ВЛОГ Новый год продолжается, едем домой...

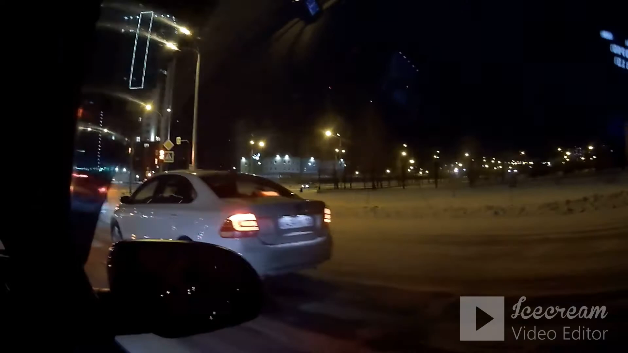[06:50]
Тоже такой перекресток большой магазин сделали, да? Здесь как светофор поставили, не было раньше.
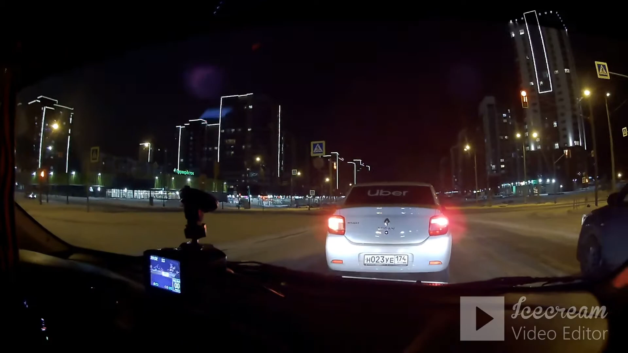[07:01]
Вот эти дома, что-то я не помню. Ну их поставили. 13, 17, 19.
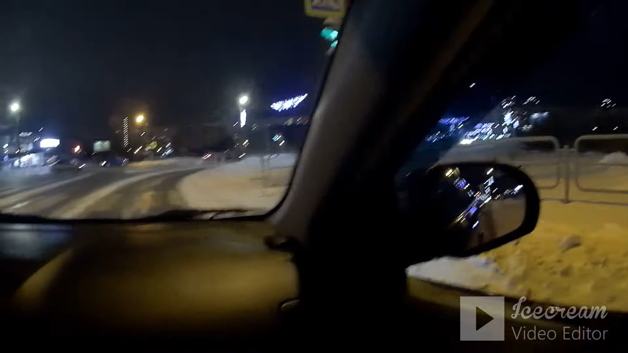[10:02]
Помню. мы там всяких этих не видно было, вон там всякие фигурки, вон там вообще елочек целая куча.
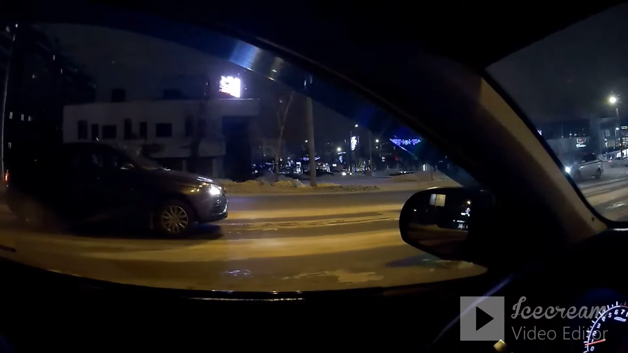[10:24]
Не видно было. Ой, это что такое? Телевизор.
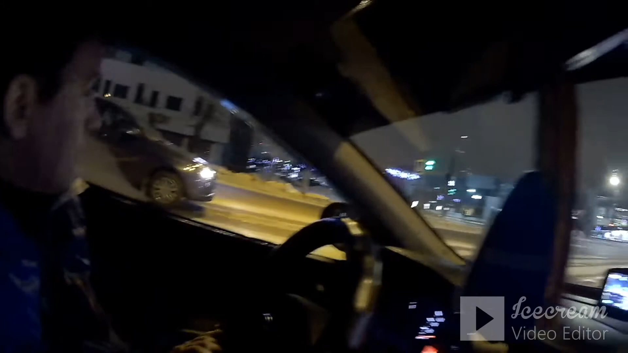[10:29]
Машина поехала, засверкала. А если она не работает сегодня? А что, они все смотрели, что ли? Ты говоришь, по стеклам можно. Ну да, все возможно. Вот же пьяны. Да кем и дышат там.
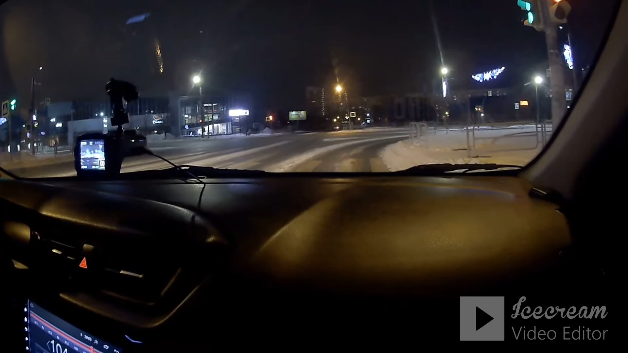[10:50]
Смотрите, повернем тоже красиво вся улица. Все синенькая, беленькая. Вживую, конечно, это прям, да, неописуемо. Ой, корзовые огонечки. Конёк-то красивый у них.